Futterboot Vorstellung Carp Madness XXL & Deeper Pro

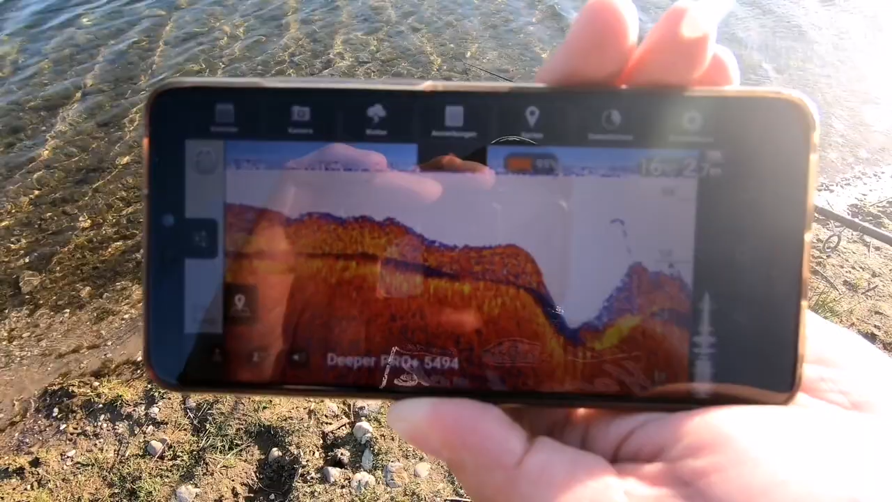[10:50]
Oben rechts sehen wir die Tiefenanzeige. Da sind wir gerade so bei 2,7 Meter.
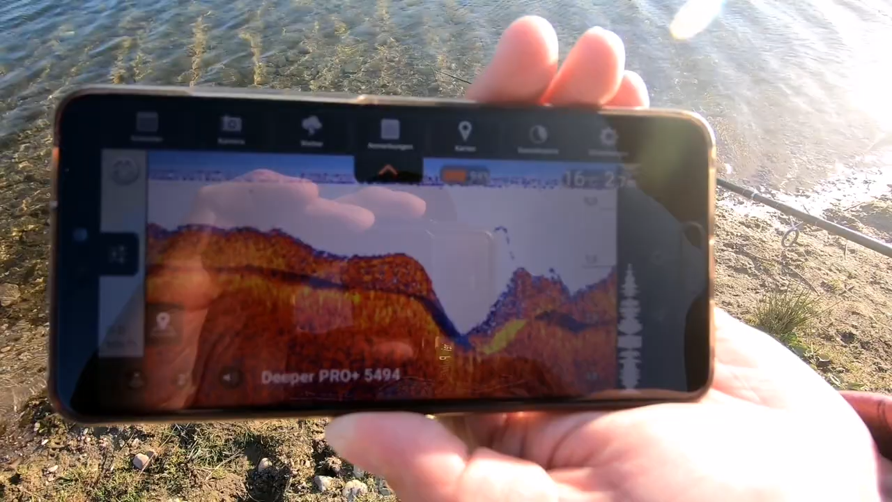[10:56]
Links daneben ist die Oberflächentemperatur vom Wasser. Da sind wir bei 16 Grad.
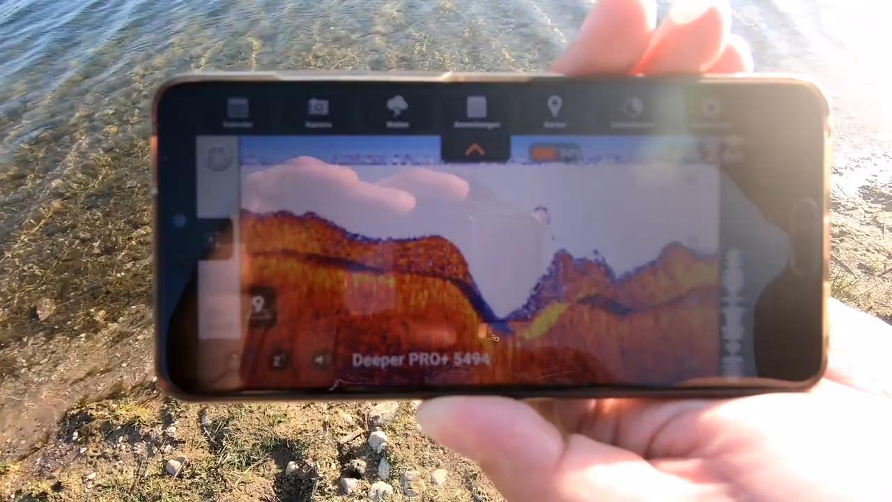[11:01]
Hier kann man schön die Bodenstruktur erkennen, ob da irgendwelche Löcher sind, ja oder nein.
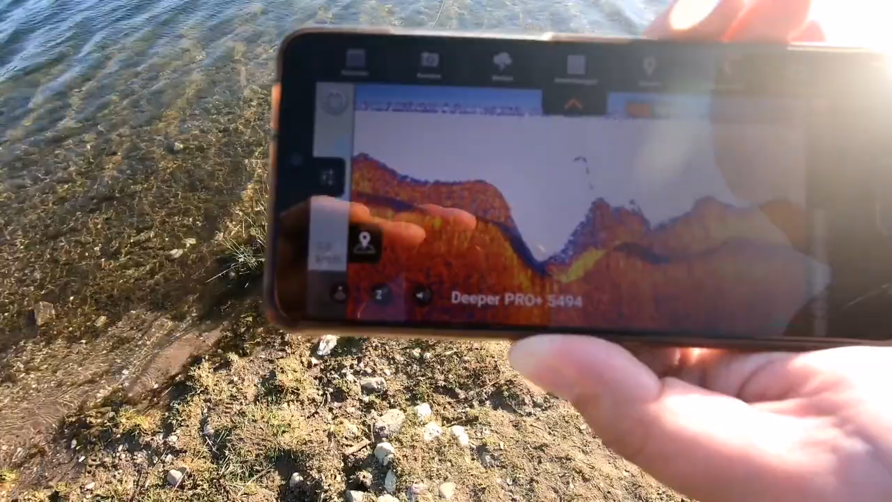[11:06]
Und das sollte als kleiner Ausblick einmal reichen, mit dem Boot ganz praktisch würde ich sagen.